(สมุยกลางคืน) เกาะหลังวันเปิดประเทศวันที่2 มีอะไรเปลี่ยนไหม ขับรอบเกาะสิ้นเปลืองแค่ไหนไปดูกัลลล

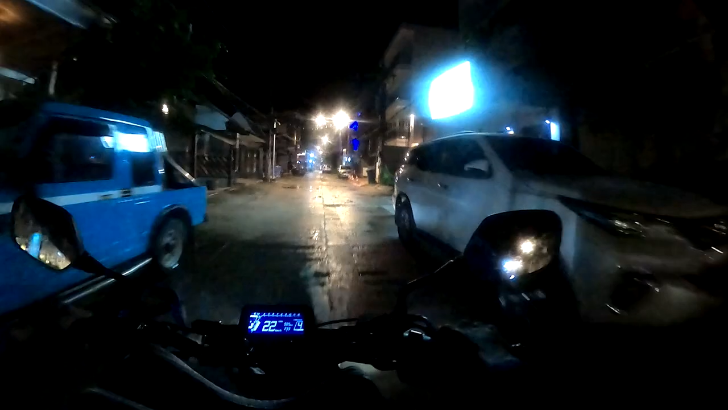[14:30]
นี่ก็เข้ามาถึงเกิบใจใจกลางแล้ว เดี๋ยวเราจะทรุไปตร จนสุดทางที่เขาเรียกว่า
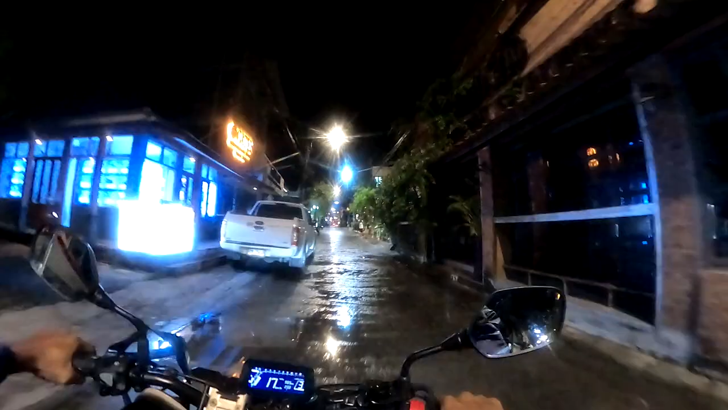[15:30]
ตรงนี้เราก็อยู่ตรงใจกลางของ Fisherman Village แล้วก็จะมีสถานที่มีชื่อหลายๆแห่งครับอยู่ตรงจุดเนี้ย
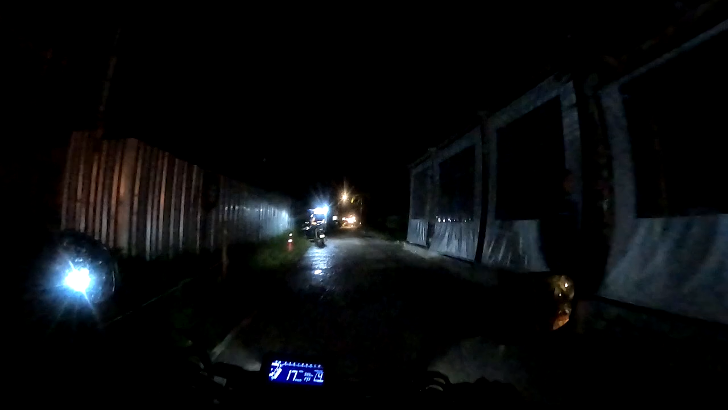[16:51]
ม่ก่อนนะอีกครับ นี่ก็สุดทางแล้ว เพื่อเมื่อก็เดี๋ยวเราจะพาเมื่อเมื่อไปตรงจุดที่เรียกว่าถนนที่สวยที่สุดนะครับ แล้วก็ไปปิดคลิปกันที่นั่นอันนี้คร